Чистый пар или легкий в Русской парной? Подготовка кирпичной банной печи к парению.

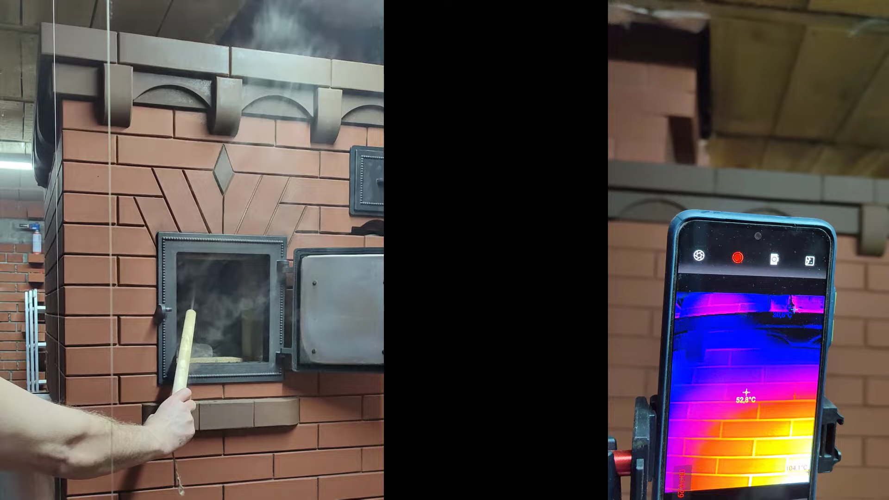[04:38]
Печи по-серому, немного пепла после продувки все равно остается в каменьке,